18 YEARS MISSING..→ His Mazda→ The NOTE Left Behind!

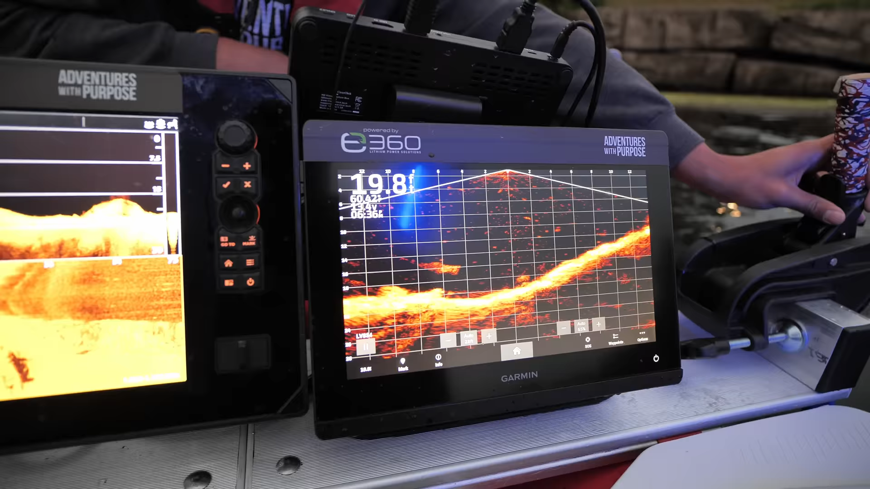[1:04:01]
Oh, is that the wheel? Yeah, that's the wheel. Look at that. Wait, is that a truck?
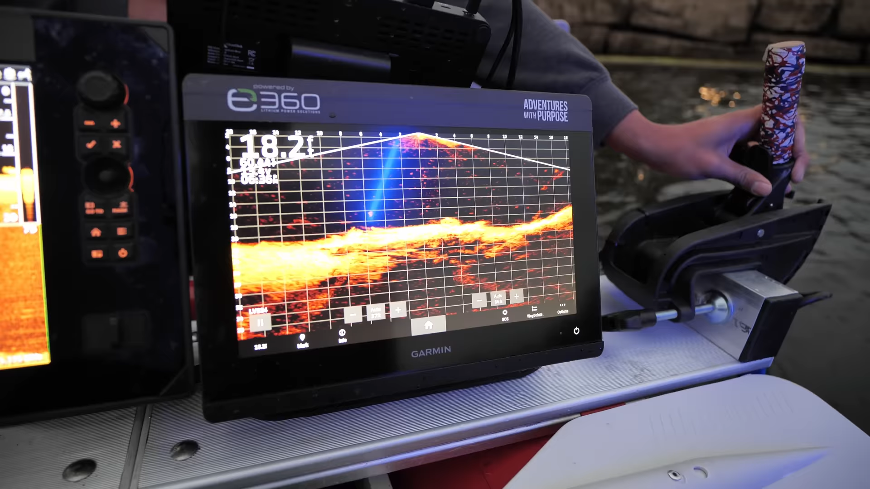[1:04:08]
I mean, everything's gonna look like a truck to me today. Especially upside down. Yeah.
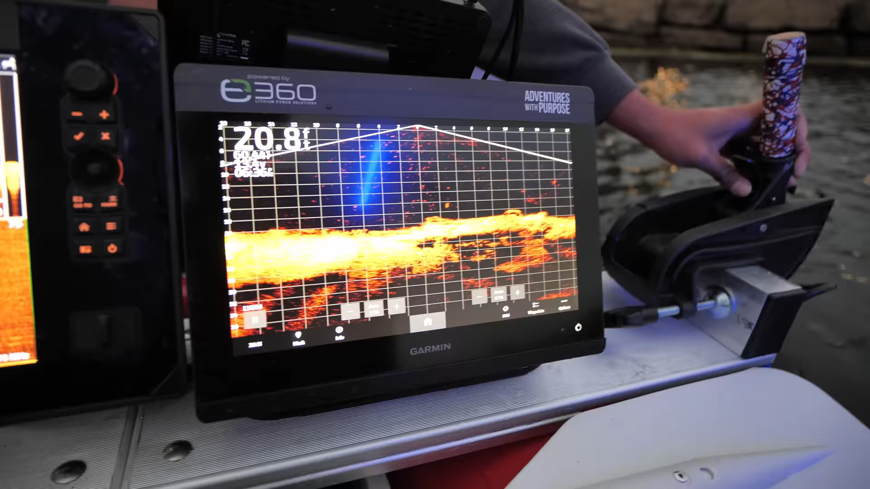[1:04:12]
It's really difficult to see. Okay, we got one. We got one vehicle. Absolutely.
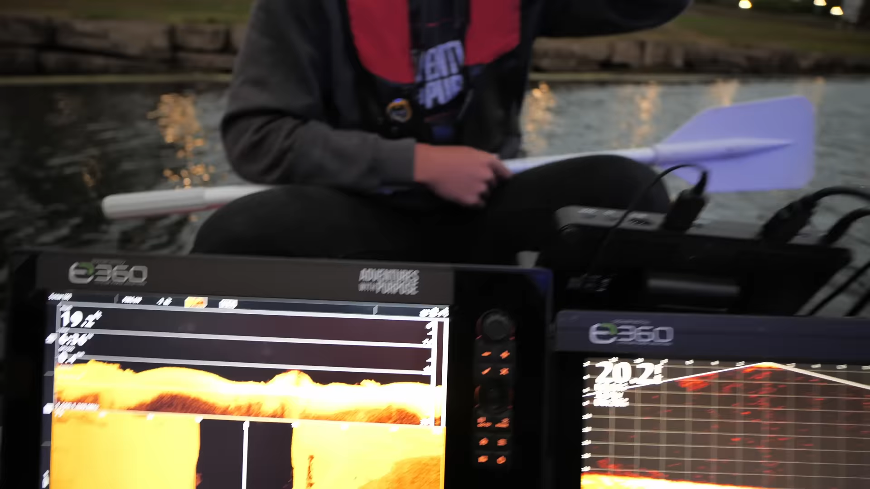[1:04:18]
We don't need to stay and monitor this. Yeah.
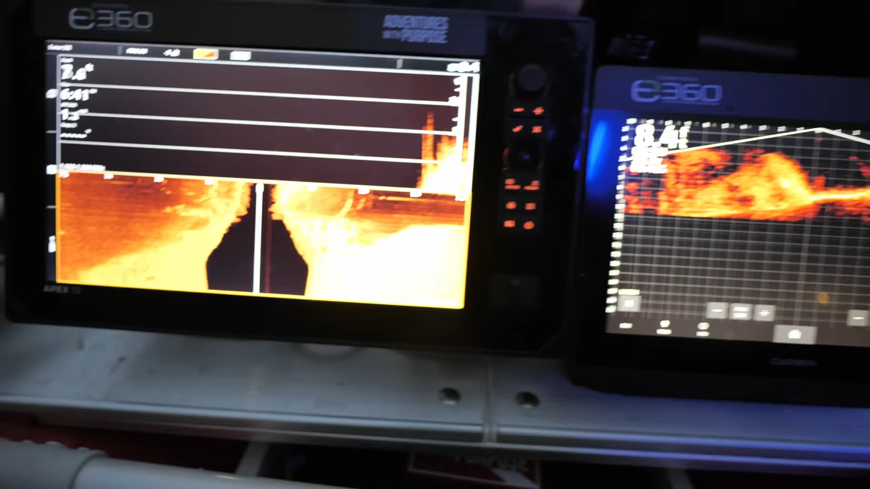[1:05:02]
No, not there. What is that? That's just a plant there.
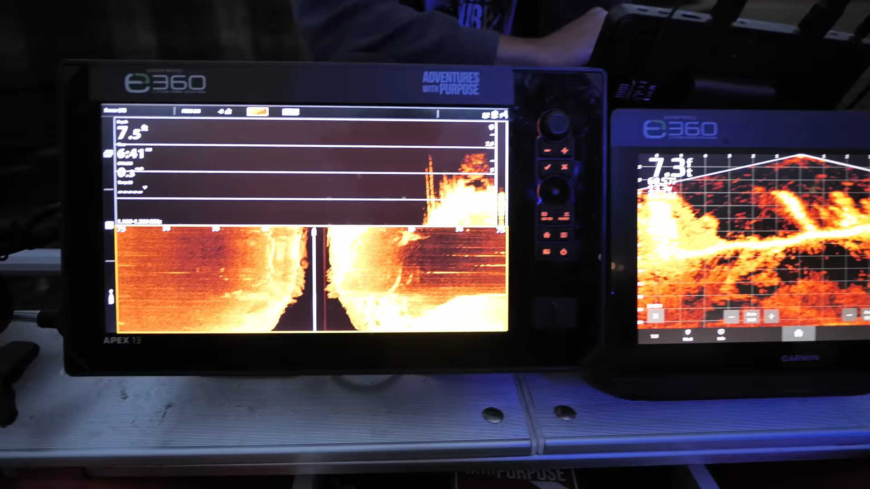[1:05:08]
What I'm interested in is at the very end of the boat ramp out here. Oh, okay.
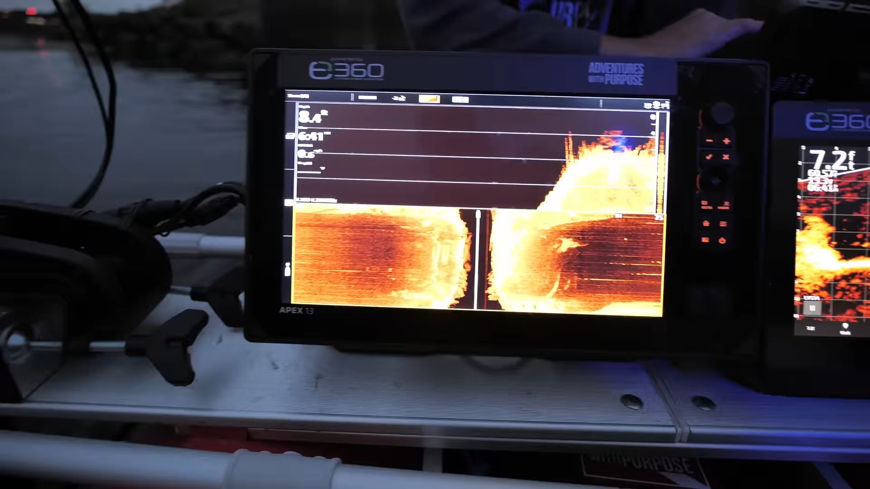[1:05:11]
You'll see it on side imaging, down imaging down here. Mm-hmm.
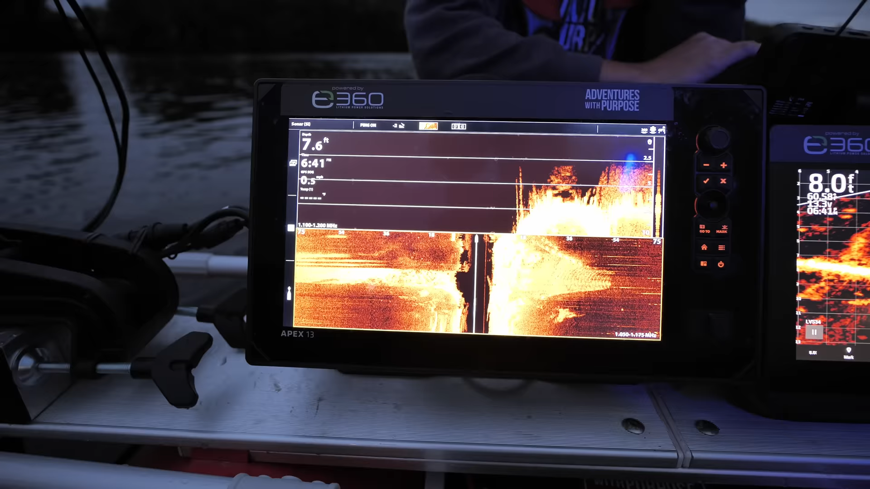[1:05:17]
So as we come straight up the boat ramp.
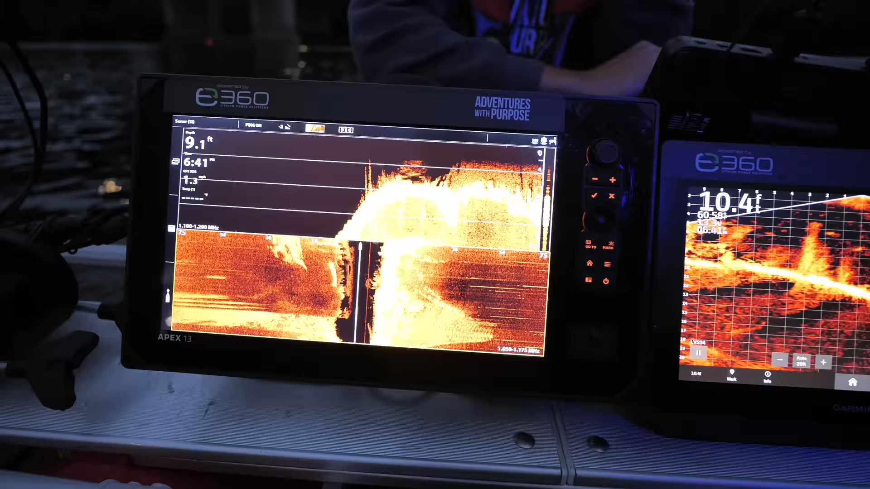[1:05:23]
There. It's going to be about 20 feet beyond the end of the boat ramp out here.
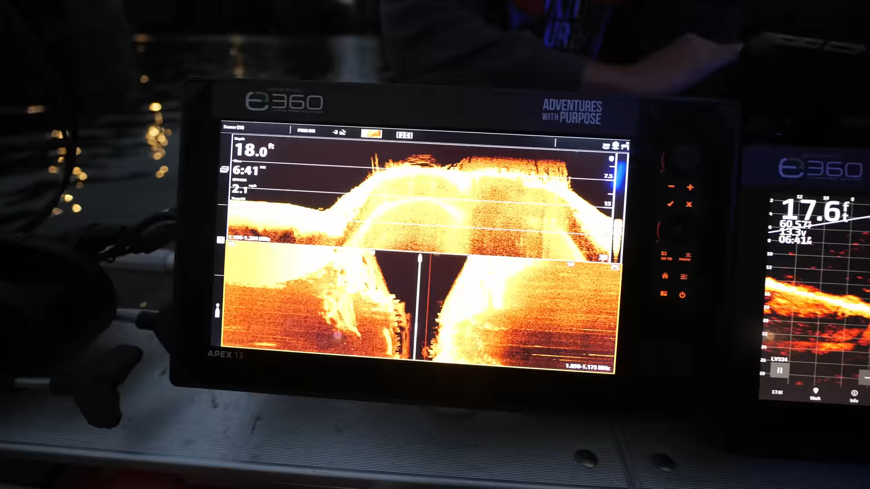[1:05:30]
It starts to level off.
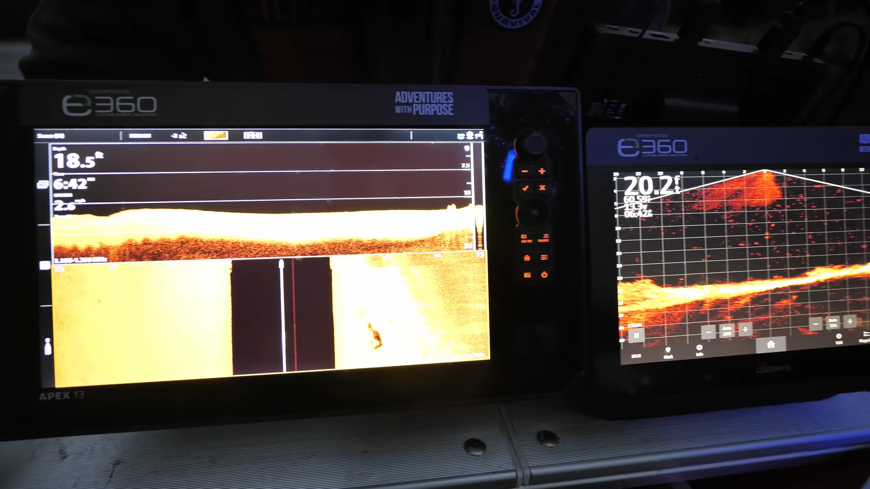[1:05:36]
I'm going to go back over that one. Scan over it. And I missed it because I was off on my head here.
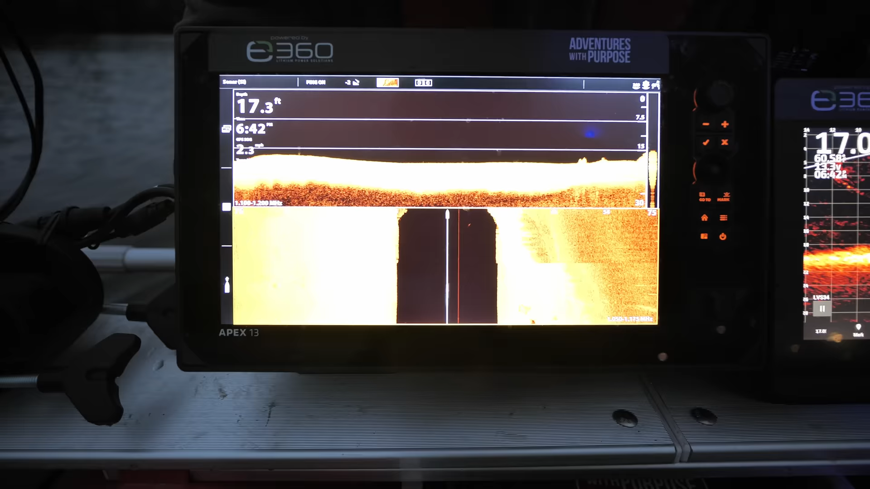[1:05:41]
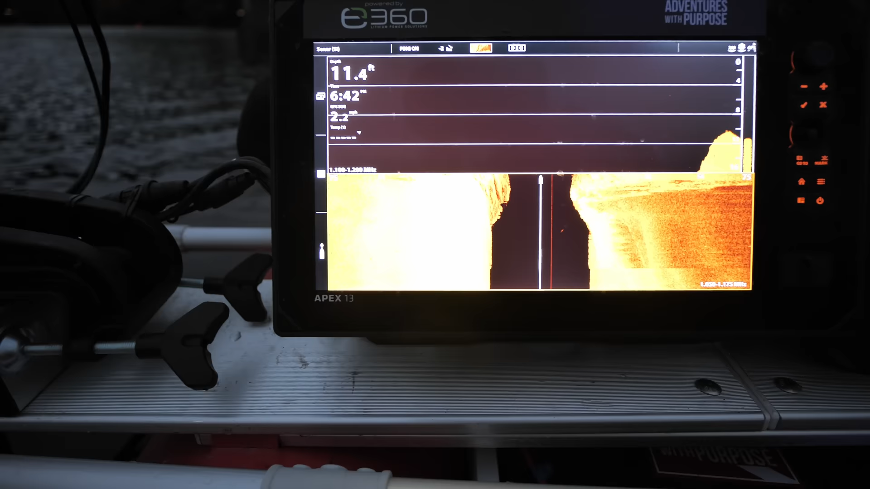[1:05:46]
On screen: depth 11.4 ft
You got a car or a boat trailer?